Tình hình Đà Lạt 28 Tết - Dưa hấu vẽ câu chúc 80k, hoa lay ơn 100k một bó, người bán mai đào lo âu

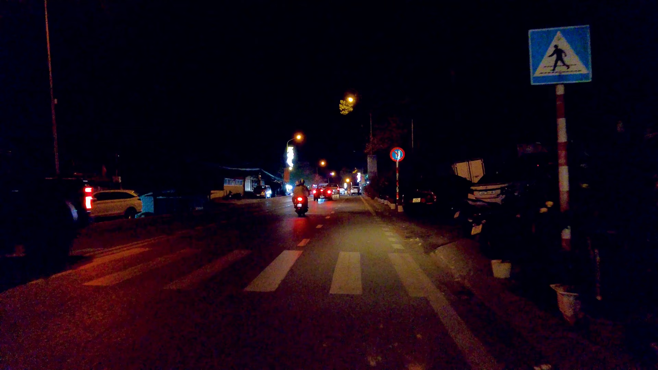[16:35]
Ngay những vị trí này Con đường này thì nó buổi tối Thì ít người qua lại cũng như là thiếu ánh sáng
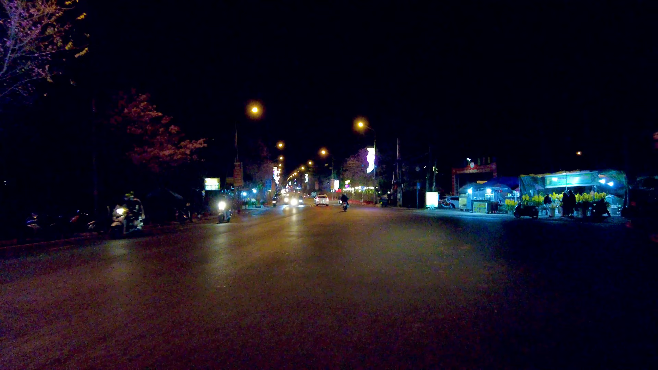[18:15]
Con đường này Và bằng ngày Thì Rất là đẹp Còn đối với buổi tối Thì Tương đối là vắng Cũng như là thiếu ánh sáng
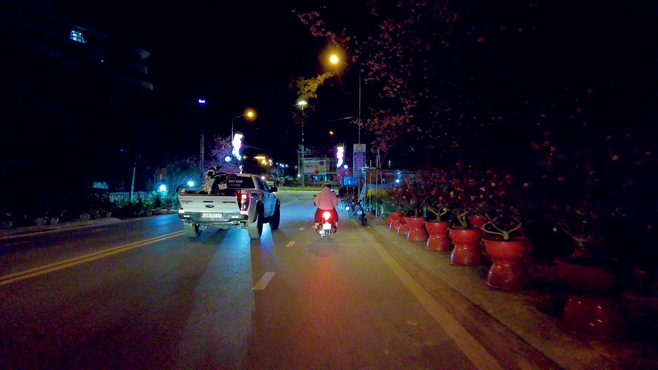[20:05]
nhau giữa con đường Phạm Hồng Thái Úp Hồng Lạc Và con đường Khe Xanh Tiền Quân Thành Đi thẳng Thì quý vị và các bạn Sẽ về đường Hùng Vương Con đường Lý Thái Tổ Bây giờ thì em sẽ đi tiếp Con đường Hùng Vương Tức là con đường Lý Thái Tổ Để chia sẻ đến quý vị và các bạn Hình ảnh bà con mình Bán bông hoa